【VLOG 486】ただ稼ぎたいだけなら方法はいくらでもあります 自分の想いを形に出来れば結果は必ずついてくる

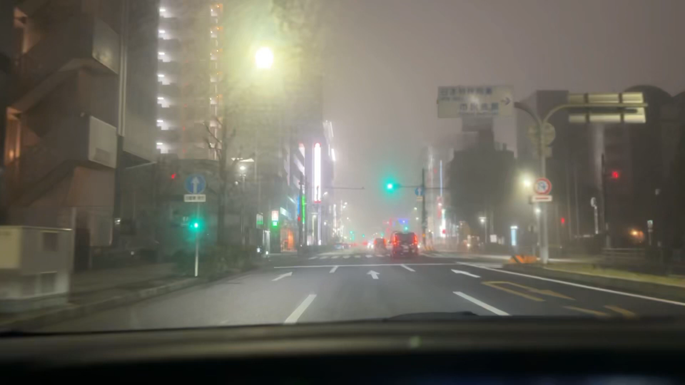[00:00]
えーこんちゃらみです今日は日付が変わって12月の16日の土曜日ですということでちょっとこっち向いてないでしょうまだ家近くないからバレんかなと思ってこれ見て名古屋市内今これ金山だけどさすごい霧珍しいでしょあの山ん中とか行くと霧なんていくらでもあるけどこの街中でさこんなに霧があるっていうのはなかなか珍しいでしょうと思ってさま
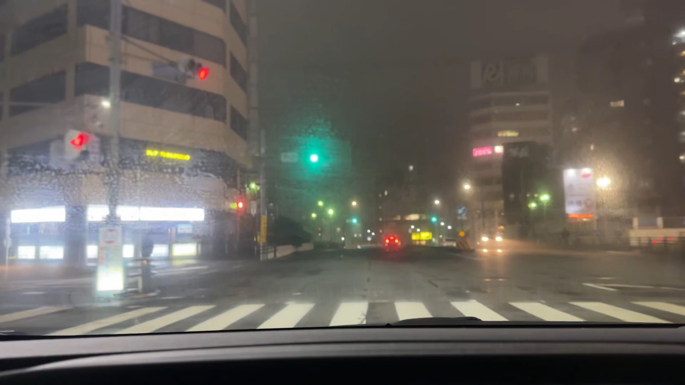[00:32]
ああのちょっとやってみたまあ俺の車の窓が汚いっていうのもあるけどこれはもうほぼ霧ですよということで気温差があると何?地面が冷たくてみたいな感じだとあれなのか霧が出るのかなんかちょっと霧の原因はよくわからんけどさ調べてみんと
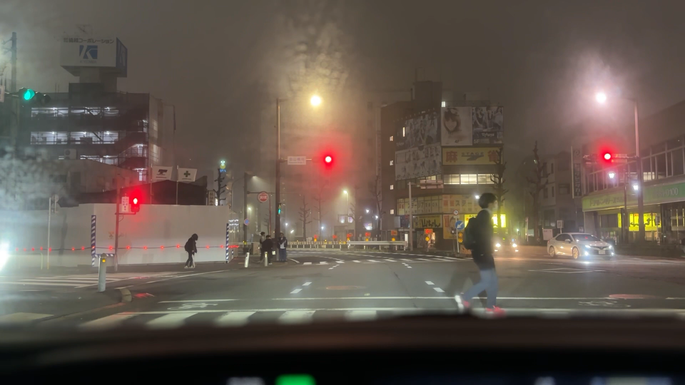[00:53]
でもなんか今日はあの街中もすごい霧ですよということで今日金曜日も1日ありがとうございました今日もさ懐かしい人とかあのめちゃくちゃ久しぶりの人とかさあのー会えて何人も本当になんかさまあその話をした時に撮ったけどさなんか全然久しぶりじゃない感じはするんだけど